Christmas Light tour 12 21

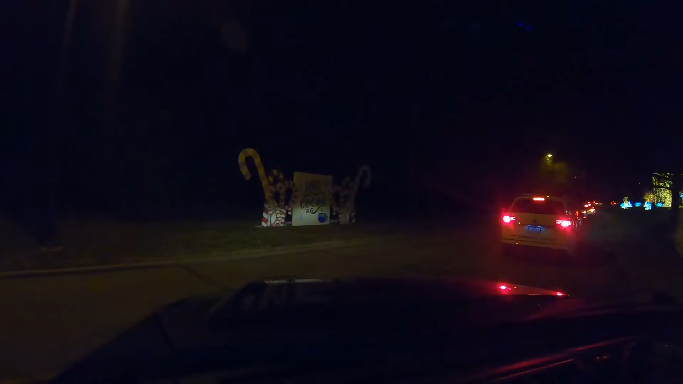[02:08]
Let's just run out there and stand by real quick.
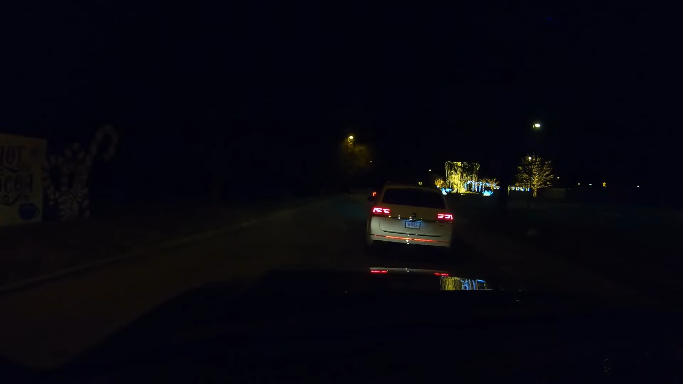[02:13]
See, there was a sign that said hot cocoa. Ooh, ooh, stop. What are they passing out? Aren't they pretty? That's what you see when you see something that you like. Ooh, that sounds silly when you just say that.